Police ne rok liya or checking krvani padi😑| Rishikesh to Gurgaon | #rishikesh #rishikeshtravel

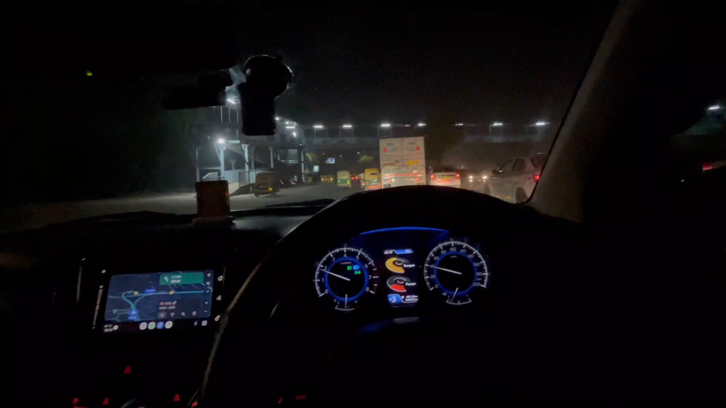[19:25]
और ये गाइस हम आश्रम आते हुए बस अब दिल्ली पहुंच चुके हैं। अब तो ना 14 किलोमीटर रहता है यहाँ से भाई,